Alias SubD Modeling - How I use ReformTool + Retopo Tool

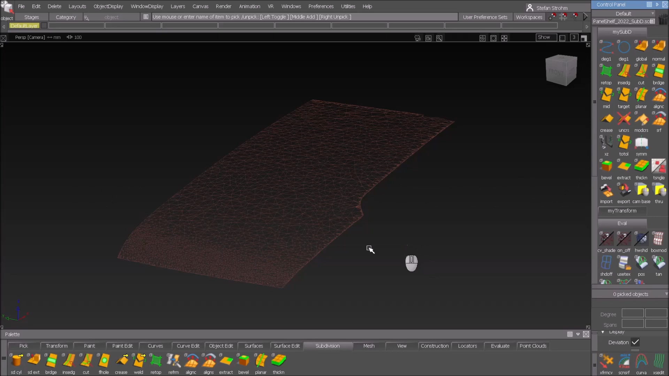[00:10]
We have a scan as the underlying geometry here and we want to build a selfie from that scan.
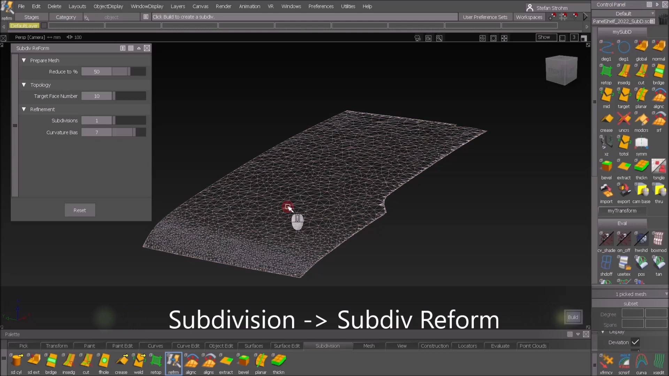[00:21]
So with ReForm I can immediately create a first approach and when it calculates it uses 50%